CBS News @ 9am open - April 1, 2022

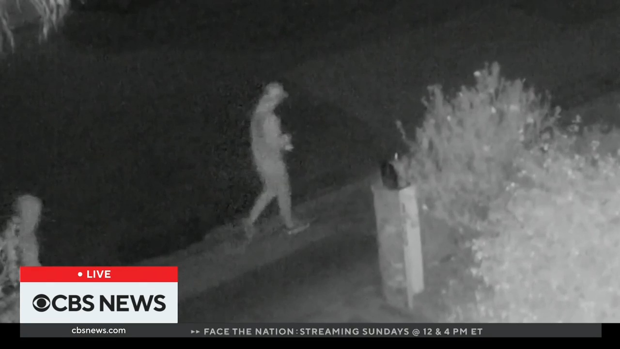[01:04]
Would this eerie surveillance footage solve the mystery? That's coming up on CBS News.